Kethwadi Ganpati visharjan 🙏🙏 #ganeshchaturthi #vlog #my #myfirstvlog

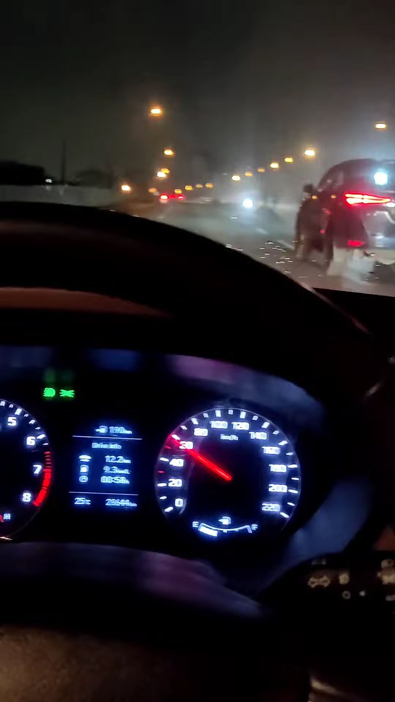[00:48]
मोस्टली कार नहीं निकालने का रीजन था कि ट्रैफिक वगैरह होएगा, पता नहीं। अभी आगे जाके देखें ट्रैफिक है कि नहीं है, क्या है कि नहीं है।
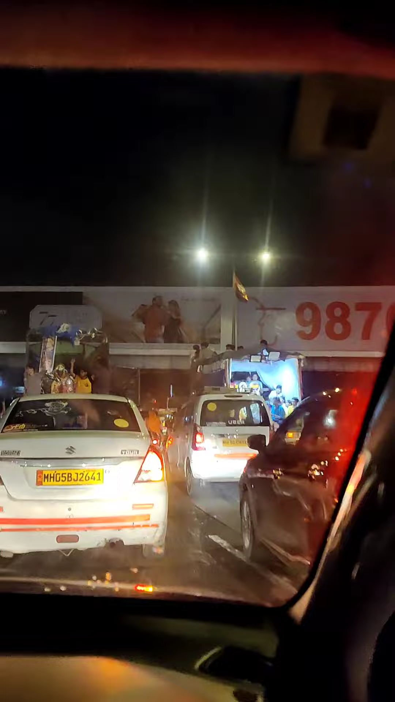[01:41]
हो चुकी है गर्दी, ट्रैफिक वगैरह देख सकते हो, यहाँ से सब बप्पा की मूर्ति निकल रही है, कहीं शंकर जी कहीं मल्लार जी,
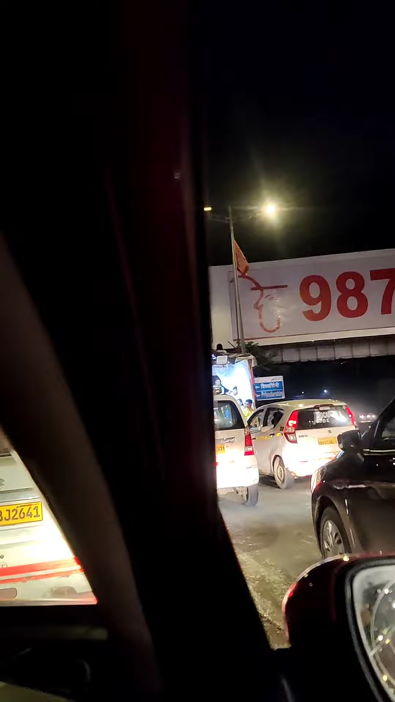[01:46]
हर तरह की मूर्ति मिली है, लड़कियों की भी कमी नहीं है भाई साहब। अब ट्रैफिक लगना शुरू हो गया, आपका भैया जी एवरेस्ट तो मार खाएगी गाड़ी,